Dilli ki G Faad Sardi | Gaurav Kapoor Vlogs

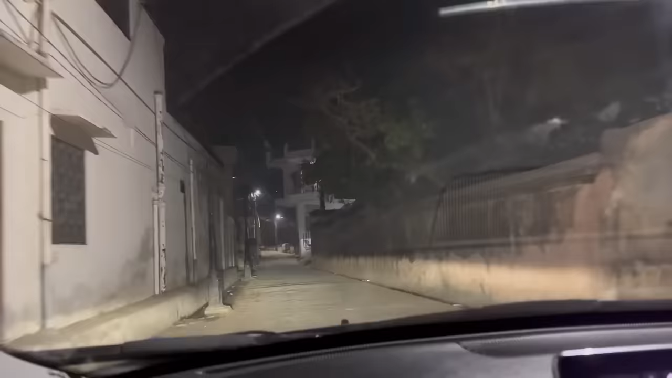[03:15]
This road is more than possible. I don't know how to go.